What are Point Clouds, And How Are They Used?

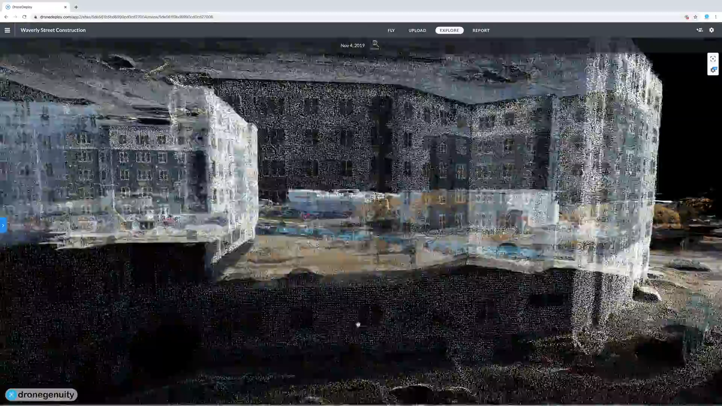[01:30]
is to create a 3d model the point cloud itself can be experienced as a
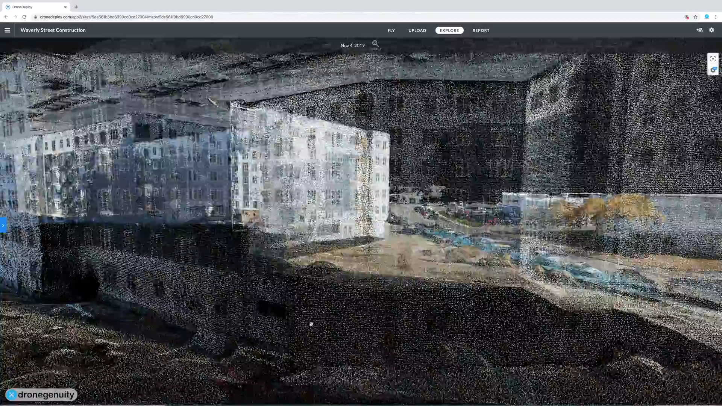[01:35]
3d model especially if the points have color and luminance values but often the point data